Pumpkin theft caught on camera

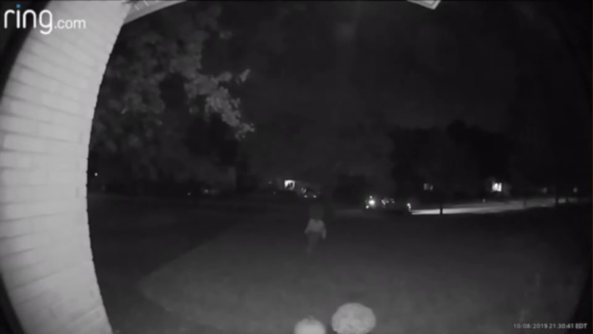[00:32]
THE MISCHIEF IS NOW BEING CAUGHT ON CAMERA, AS IT WAS ON A RING DOORBELL IN SOLON ON TUESDAY NIGHT. THE HOMEOWNER SAYS SHE POSTED THE VIDEO ON SOCIAL MEDIA AS A WARNING TO OTHER HOMEOWNERS THAT IT'S PUMPKIN ROLL SEASON.